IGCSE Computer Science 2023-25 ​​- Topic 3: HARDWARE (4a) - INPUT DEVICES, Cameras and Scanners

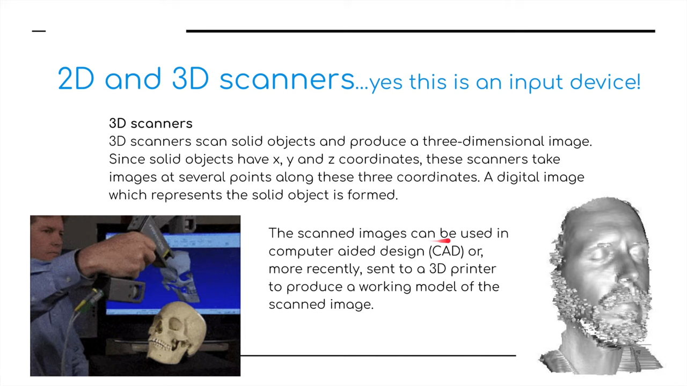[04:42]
The scanner image can be used in computer-aided design in CAD, or more recently, sent to a 3D printer to produce modeled work from that scanned image.